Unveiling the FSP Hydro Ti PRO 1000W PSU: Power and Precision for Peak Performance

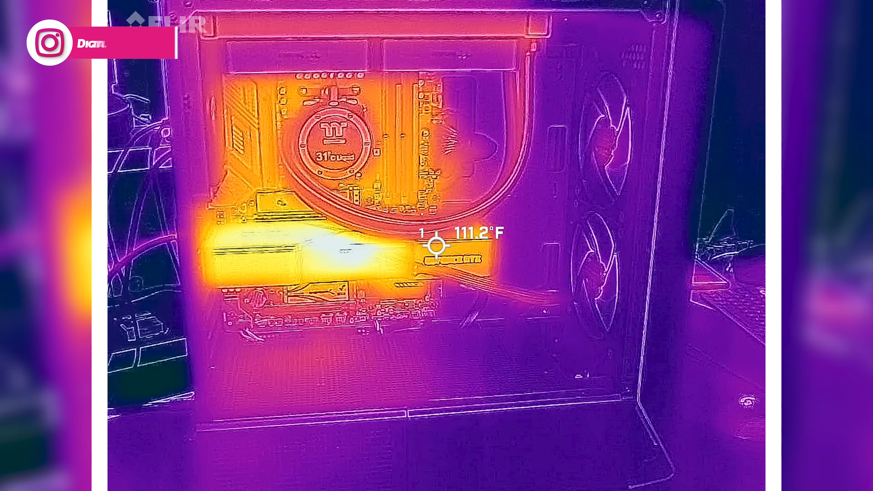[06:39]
On screen: spot 111.2°F
Oh, you know, we're getting the FLIR camera out to check this cable connection with our GPU.
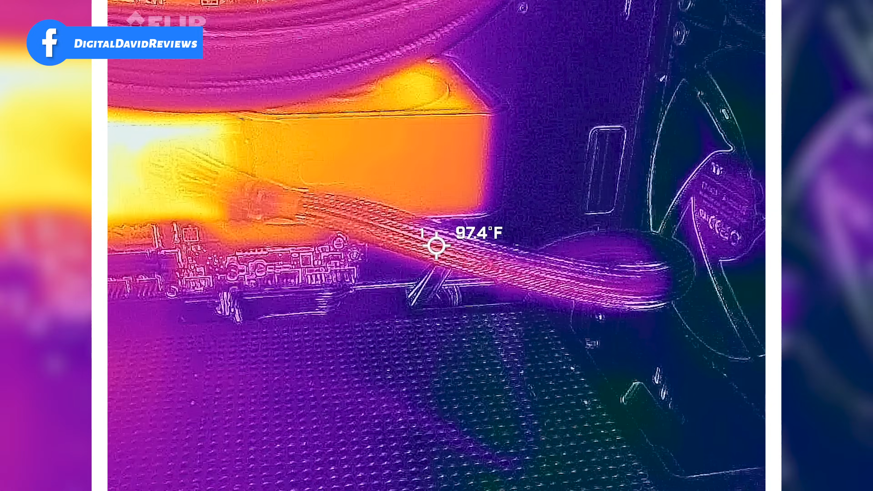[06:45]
On screen: spot 97.4°F
So again, this has been stressed under a max load,
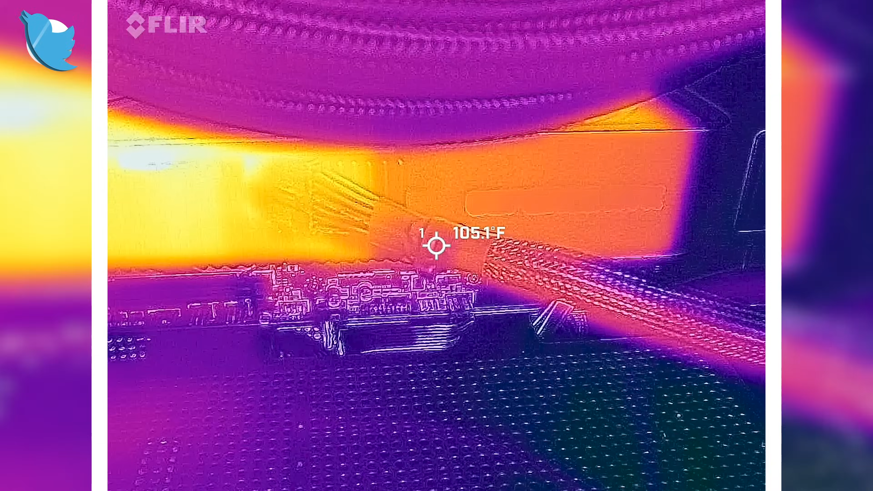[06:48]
On screen: spot 105.1°F
pushing over 300 watts into our RTX 3080 right here.
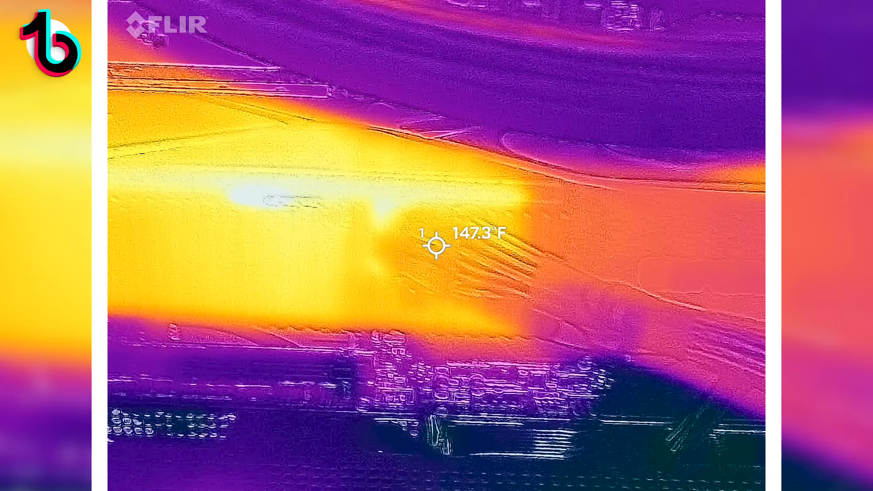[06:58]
On screen: spot 147.3°F
And let's go on to the card itself.
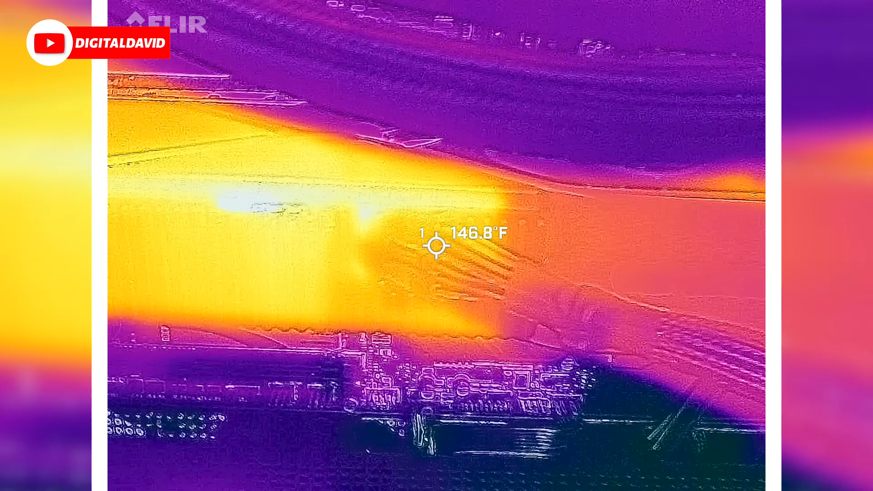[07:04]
On screen: spot 146.8°F
There we go, right at the connector.
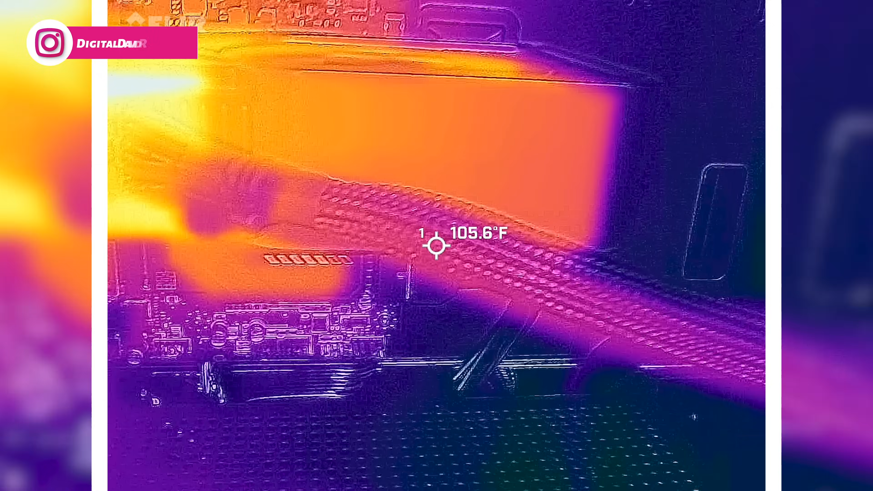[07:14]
On screen: spot 105.6°F
And then you'll see, still warm, but drastically cooler there.
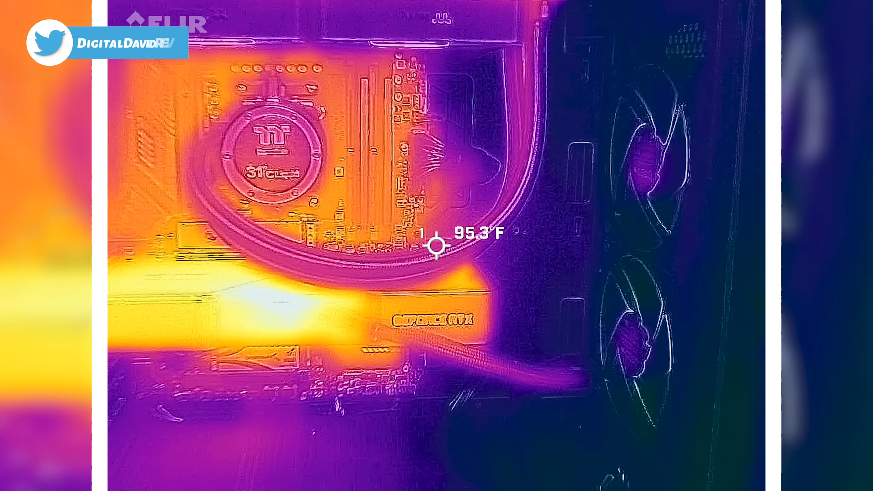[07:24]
On screen: spot 95.3°F
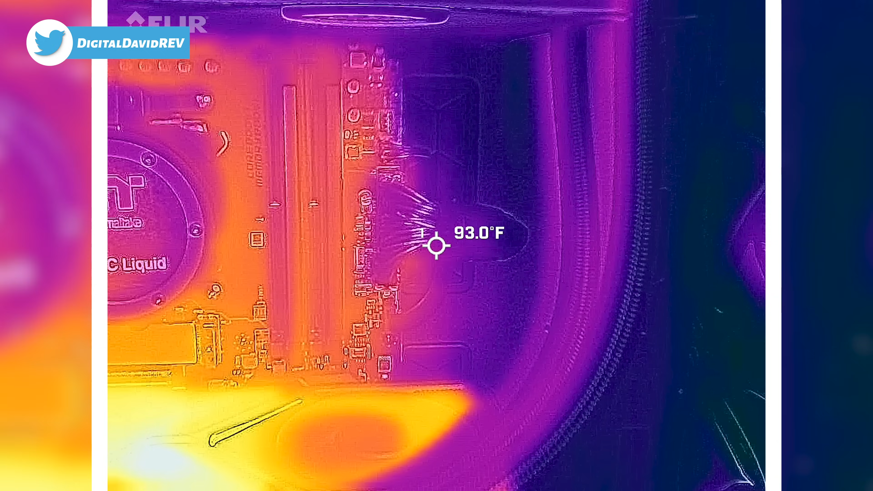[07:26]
On screen: spot 93.0°F
We can look at the motherboard cable too.
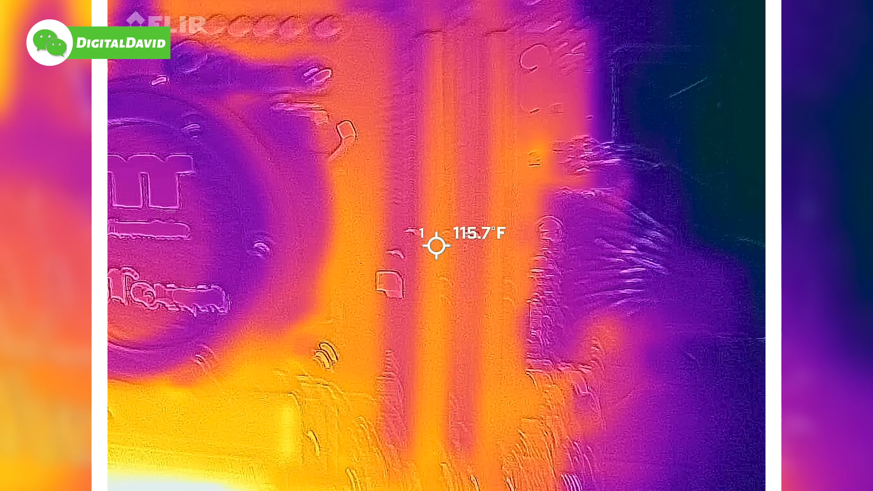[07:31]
On screen: spot 115.7°F
I don't know if we can reach to the CPU.
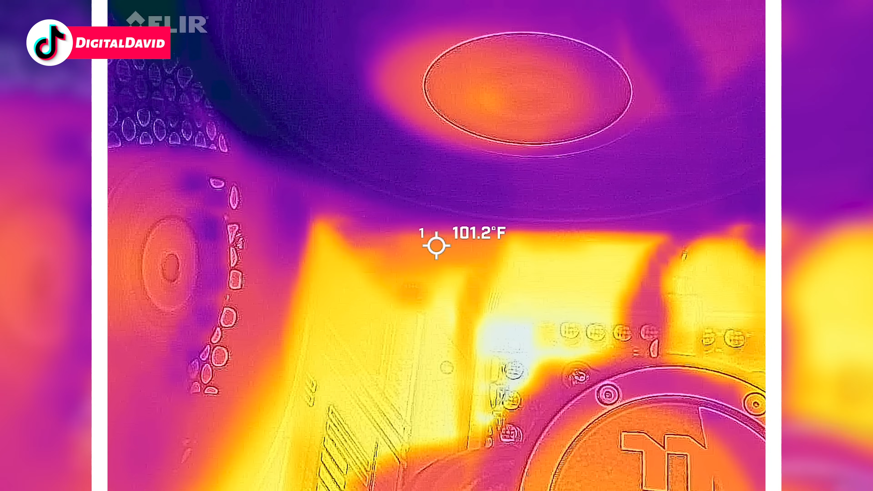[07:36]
On screen: spot 101.2°F
They're going to be nice and cool as well.
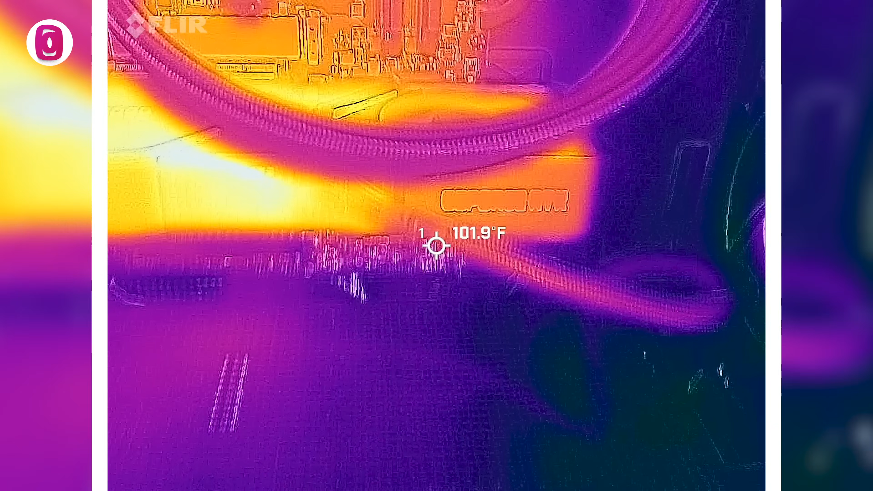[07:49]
On screen: spot 101.9°F
Got that heat flowing through here.
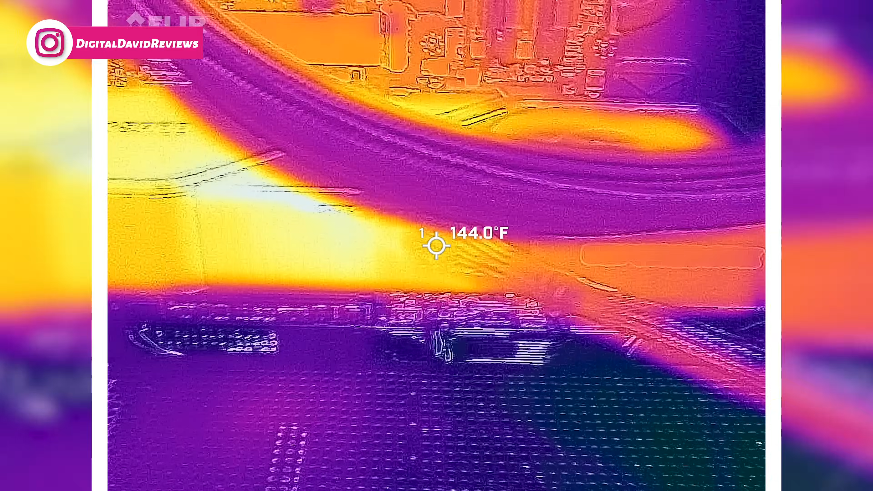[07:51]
On screen: spot 144.0°F
Plenty of juice as that thing's being maxed out.